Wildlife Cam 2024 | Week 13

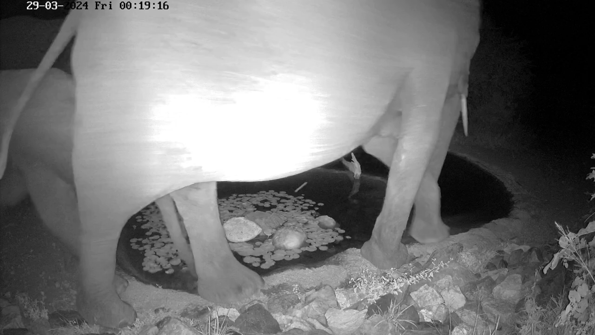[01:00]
We've hardly had any elephants in the last month or two but they've made up for it this last week.
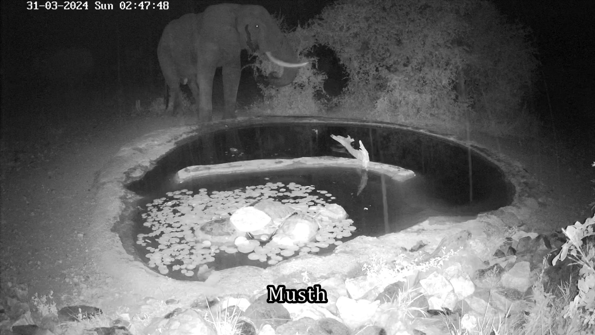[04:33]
You can see the secretion on the side of his head. And that normally means they are hyper aggressive, which is one of the reasons why I assumed it was this one who'd killed the other elephant. A couple of Hummercops, not really enjoying the weather.
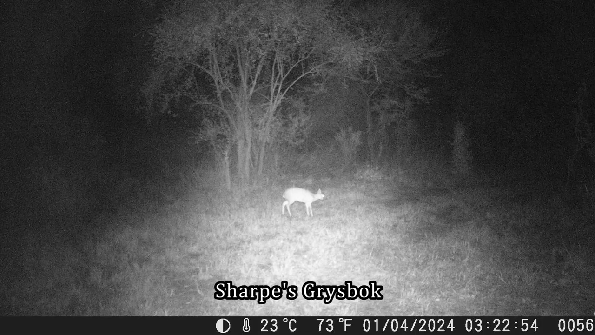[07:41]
Usually quite a common visitor in front of the trail camera, but we haven't seen much of the sharps gracebook this summer.